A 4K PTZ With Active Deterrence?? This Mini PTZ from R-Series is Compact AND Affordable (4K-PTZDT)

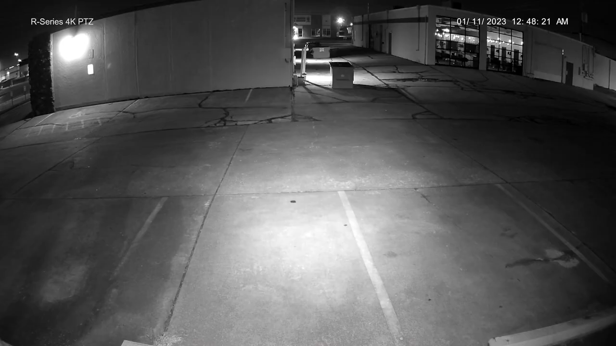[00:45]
It has an IR range of 165 feet for night vision,
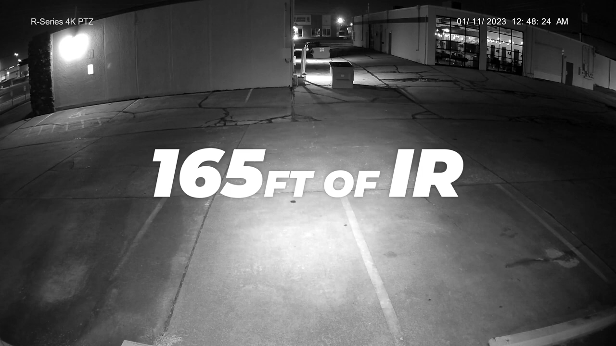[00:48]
and a weatherproof rating of IP66.